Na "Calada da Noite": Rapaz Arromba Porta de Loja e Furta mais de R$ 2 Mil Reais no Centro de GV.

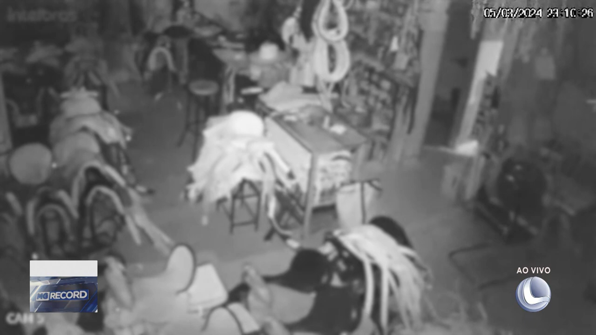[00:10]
Por um momento ele sobe em uma mesa e consegue acessar o painel de energia elétrica.